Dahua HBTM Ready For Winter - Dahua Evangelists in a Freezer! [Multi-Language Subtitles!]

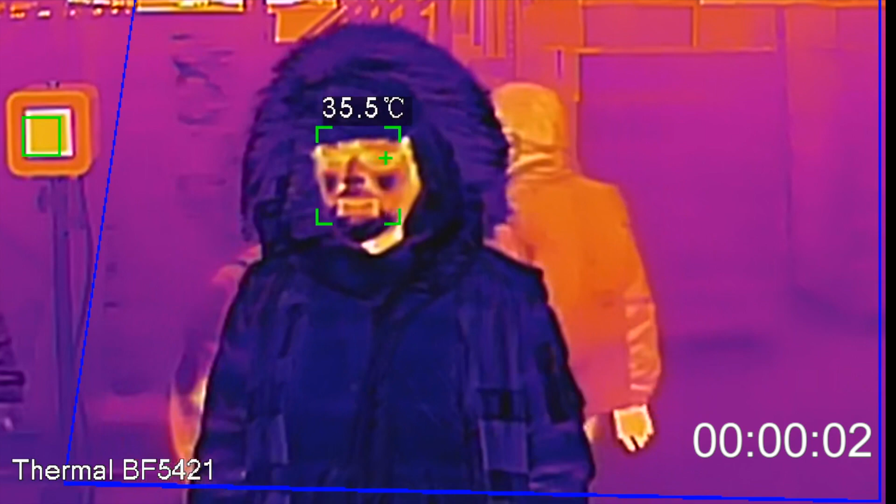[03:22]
On screen: spot 35.5°C
Now to be able to show you that the camera's algorithm picks the right spot for the temperature measurement every time to be versatile regardless of
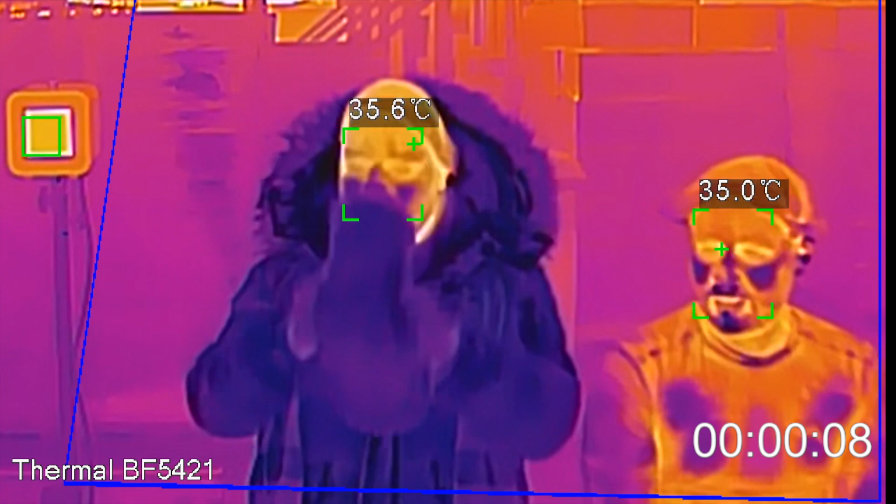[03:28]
the situation I took off my hat and Mateusz did not wear any just as it could be in any typical installation But what has really shocked us was the fact that in less than 20 seconds both of our temperature readings were already
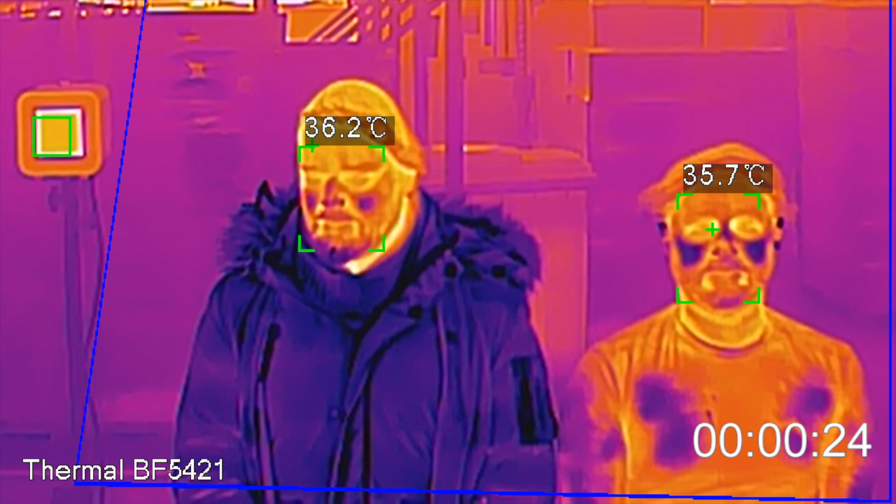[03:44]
just 0.4 degree below the initial temperature before going to the freezer
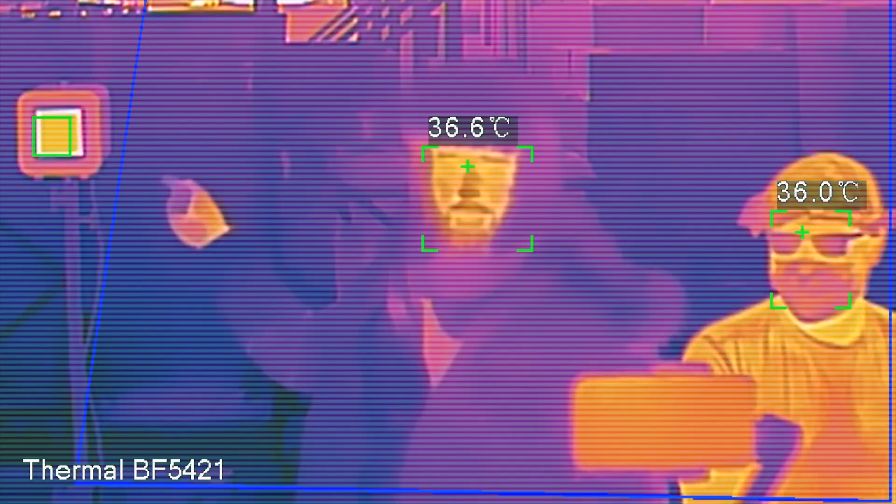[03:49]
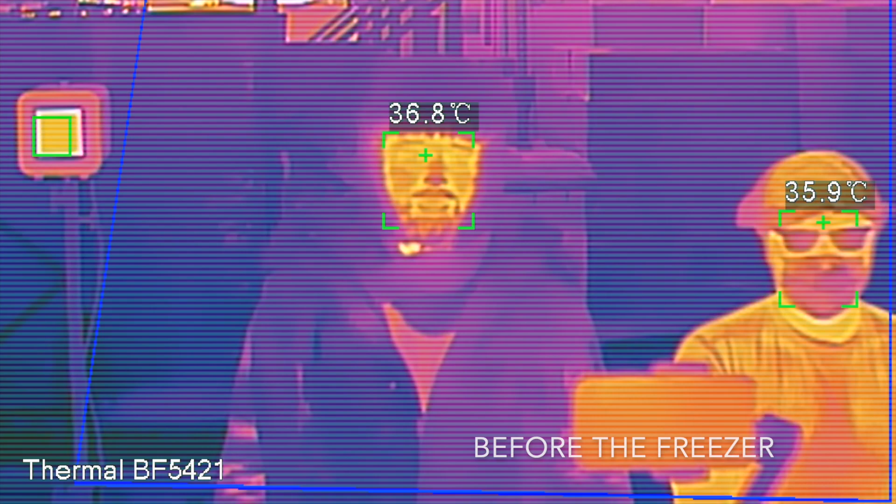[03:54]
We are so pleased that Dahua HBTM performed that well in our difficult experiment 0.4 degrees in 20 seconds? We think we are in the safe zone and we are indeed ready for winter
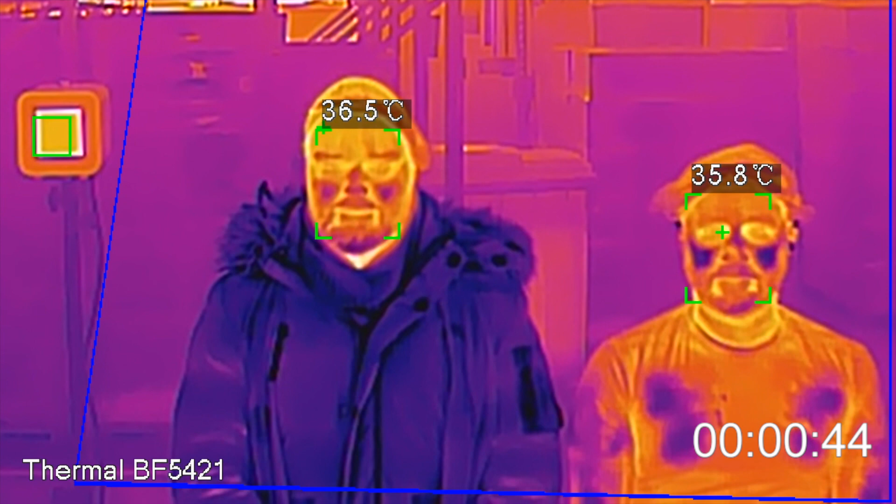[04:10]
Now keep in mind that this is really an extreme scenario and you should always follow the guidelines by for example the
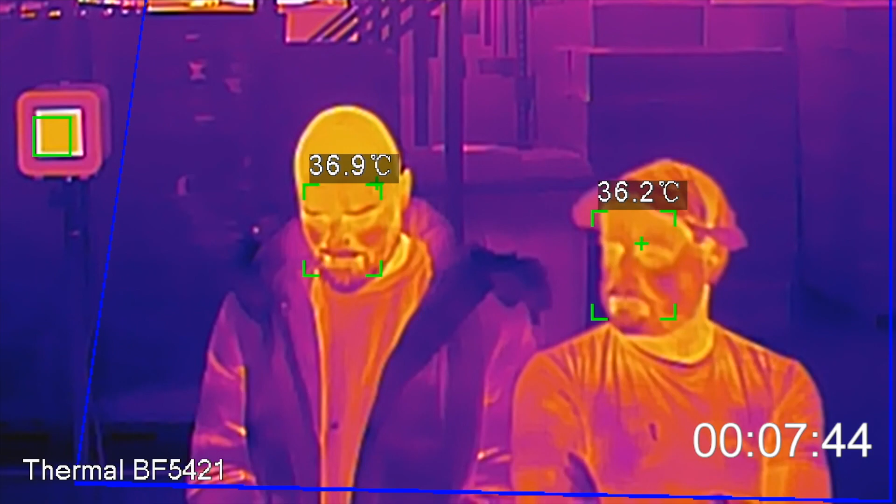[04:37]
and of course we double checked that
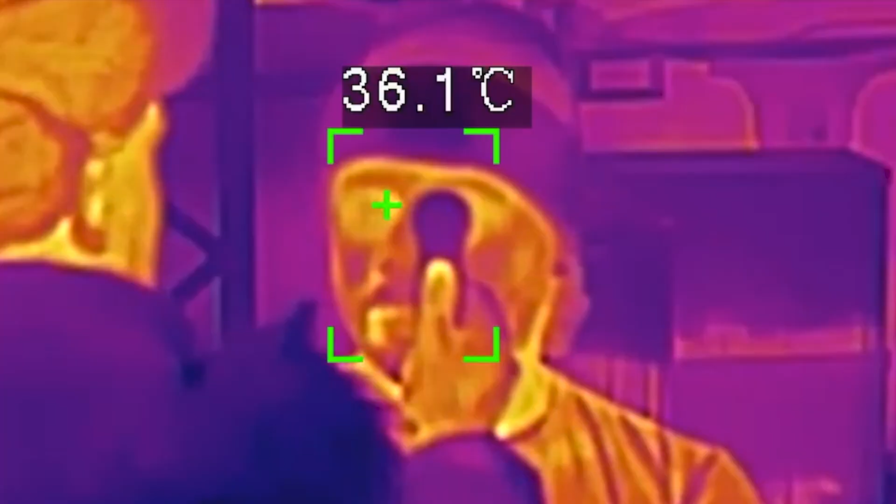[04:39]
On screen: spot 36.1°C
the readings were correct using an IR medical thermometer
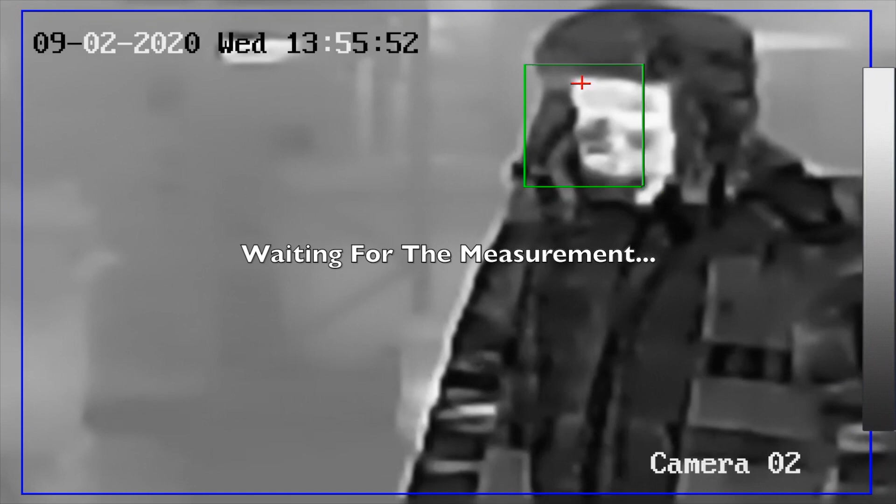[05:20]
You can see here that because that camera is focusing solely on the forehead and our foreheads or hats for that matter are cold the camera is lost
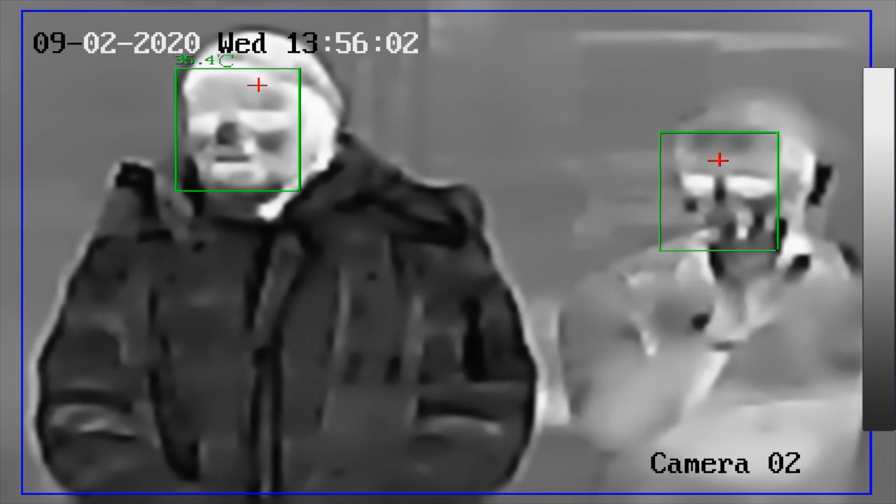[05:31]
When it sees a bit of a forehead skin or when I take off my hat it tries but the result is inaccurate
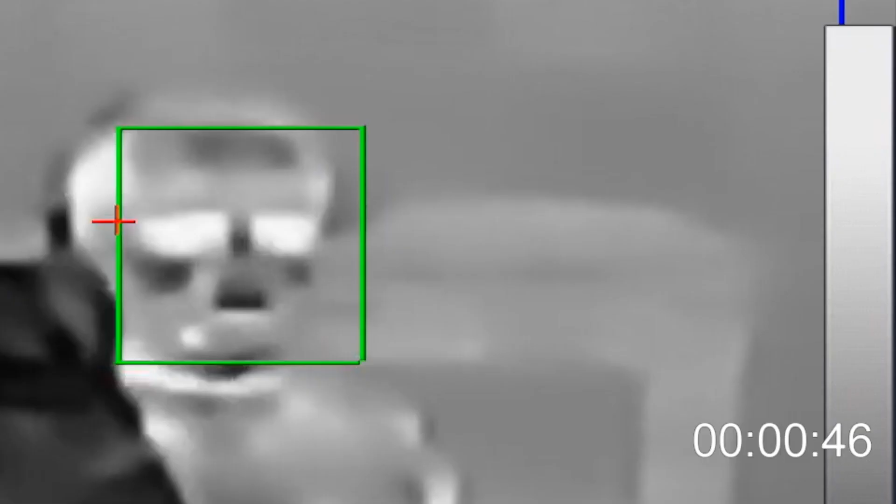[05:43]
For my partner in crime it took 2 minutes
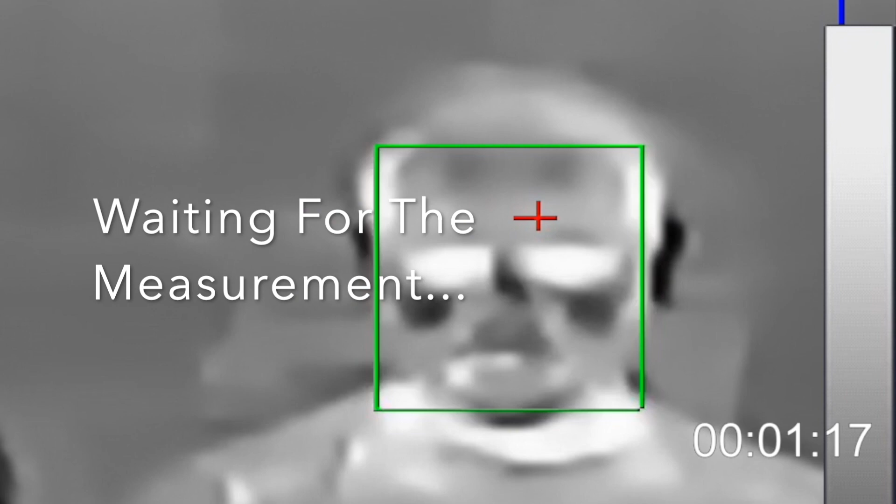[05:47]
to produce results that were way off the actual temperature which
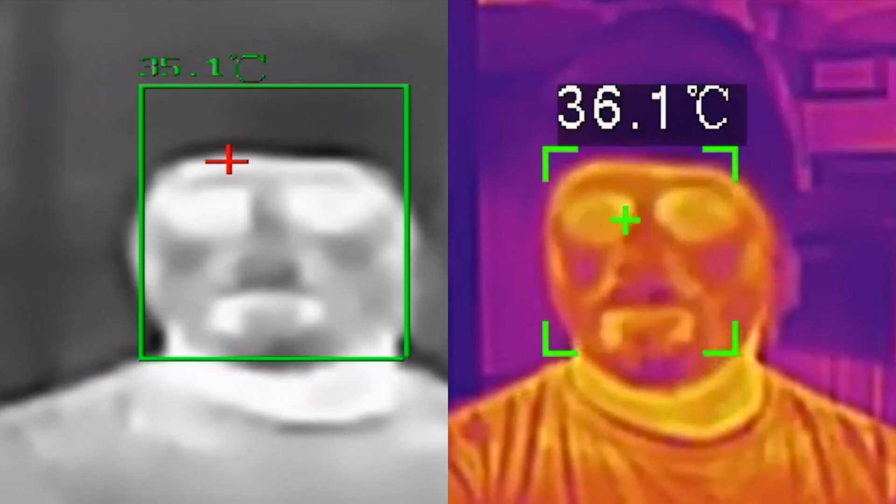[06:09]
The offset temperature between Dachua camera and the competitors camera here is 1.1 degree